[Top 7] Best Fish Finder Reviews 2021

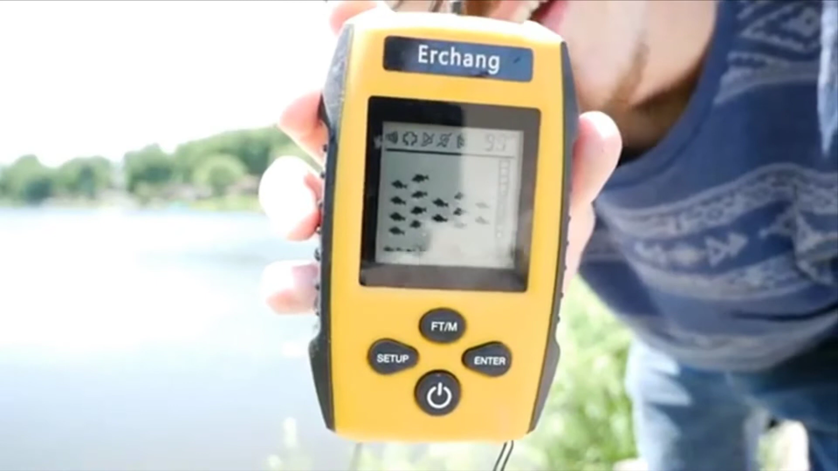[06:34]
It's just beeping up a storm. I'm reading about 9 foot right out there. This looks promising.
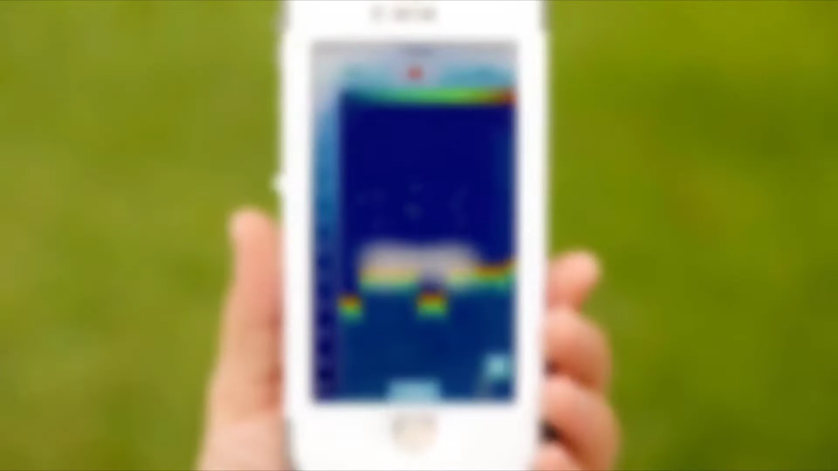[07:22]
And it's all gonna show up straight on your smartphone.